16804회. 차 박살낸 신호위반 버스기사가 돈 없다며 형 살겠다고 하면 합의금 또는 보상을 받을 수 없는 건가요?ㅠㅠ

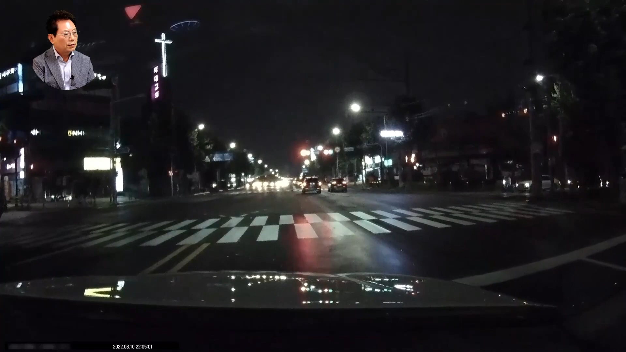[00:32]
좌회전 신호 들어와서 나가는데 버스가... 오! 이런 사고였습니다. 좌회전 들어와서 좀 안쪽으로 도네요, 그렇죠? 안쪽으로. 다소 급하게 돌았어요. 버스! 블박차는 폐차했고요.